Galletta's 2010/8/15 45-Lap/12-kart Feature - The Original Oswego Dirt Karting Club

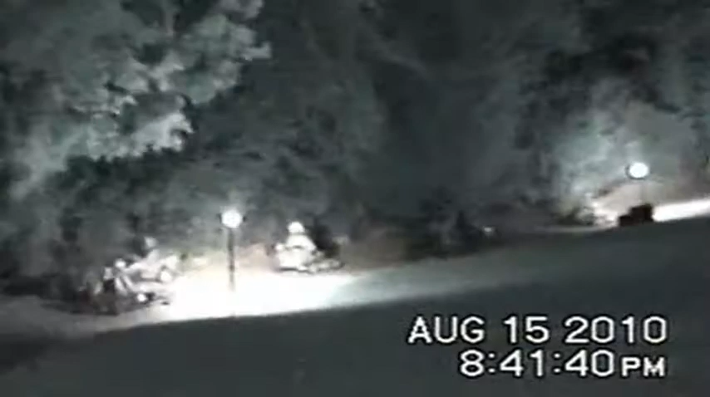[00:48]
And the dull man racing, there is Matt Clobbers.
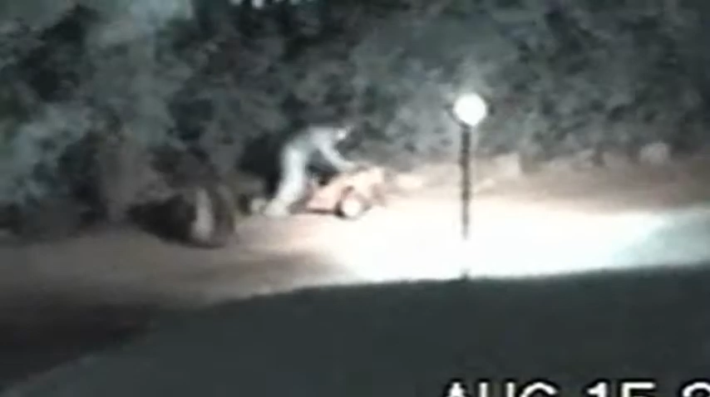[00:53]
Look at that one again, Maddie, Joey. Oh, man.
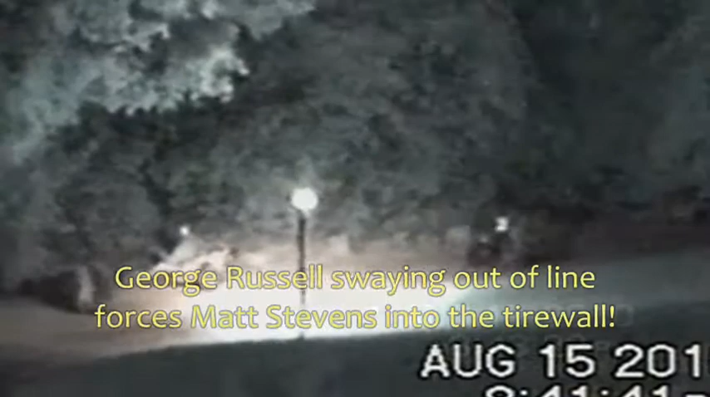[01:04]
Before I was so rudely interrupted by Matt's accident.
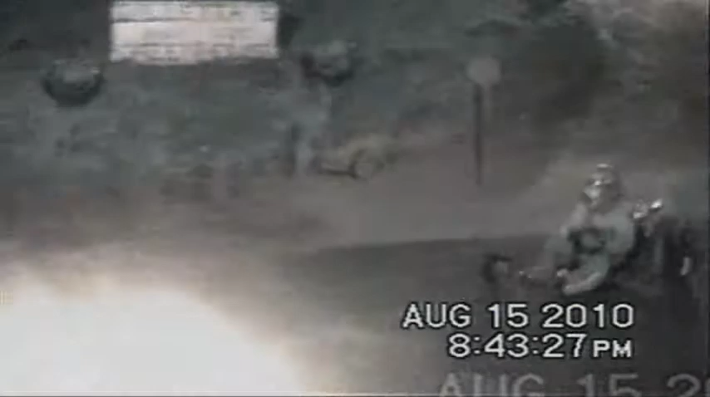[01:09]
Matt Stevens in the three. Shadow Russell.
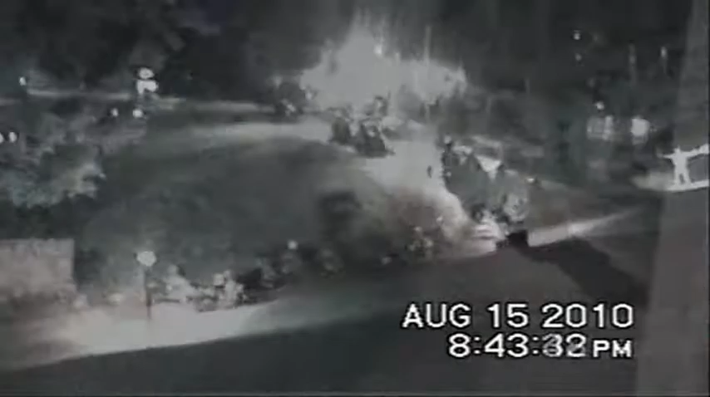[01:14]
Leapin Lumberjack Larry Phillip holding everyone down.
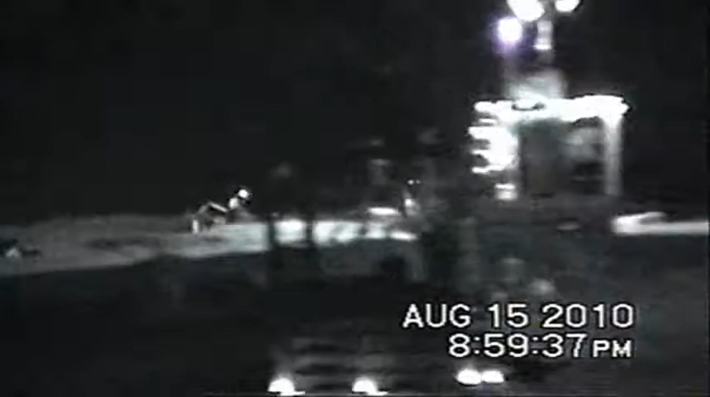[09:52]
But there seems like there's not enough laps to make it up. Oh boy, look out now.
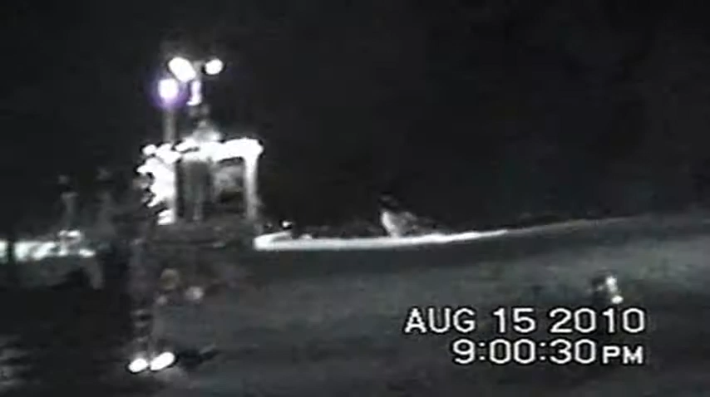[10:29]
MC Howell spins out. MC Howell spun out.